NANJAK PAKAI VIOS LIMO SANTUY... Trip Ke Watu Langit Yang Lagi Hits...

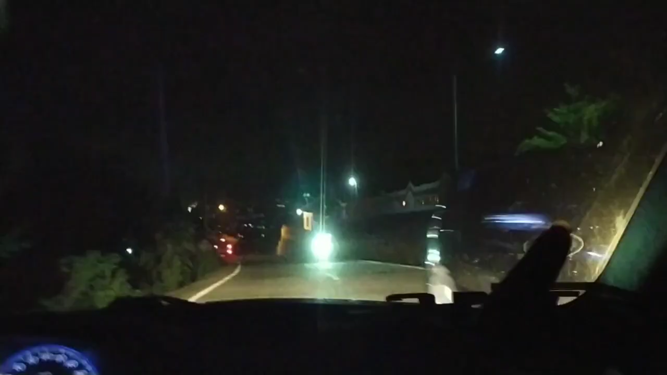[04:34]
candi ijo ya sebelah kanan teman-teman ini candi ijo candi ijo nah lihat pemandangannya kebawah wah mungkin teman-teman kalau ngelihat langsung
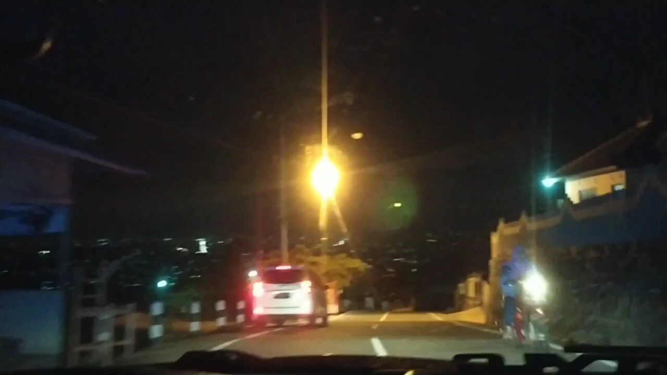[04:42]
cantik banget teman-teman bener teman-teman harus ke sini kalau misalkan ke Jogja ya saranin ke sini teman-teman karena pemandangannya itu membuat kita tuh susah untuk melupakan seperti melupakan kenangan masa lalu tuh nggak bisa teman-teman jadi kayak gitu gitu ya susah gitu sakit maksudnya aduh kok saya mau jadi curhat hahaha ya
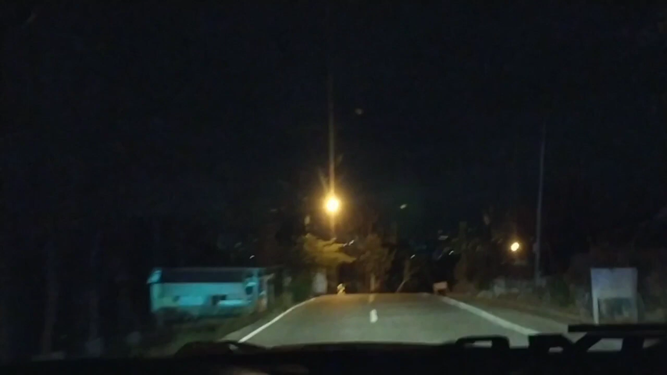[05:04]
intinya kayak gitu teman-teman dan jalurnya memang kalau untuk mobil
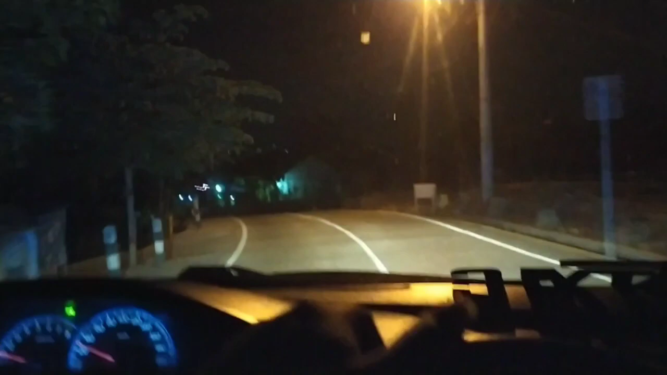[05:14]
jalan lurus jadi tanjakan ya agak sedikit menges teman-teman tapi kalau untuk pius limus sendiri sih aman-aman aja ya paling di gigi dua atau gigi satu gitu kalau saya tadi sih karena 23 itu karena posisinya kan agak banter gitu temen-temen
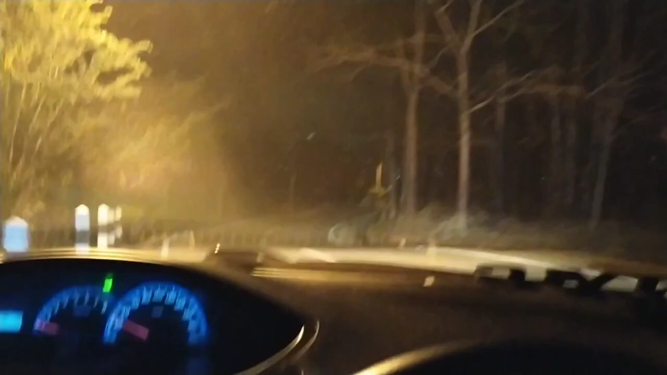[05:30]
ini jalannya turun terus itu temen-temen nih pemandangannya di bawah gitu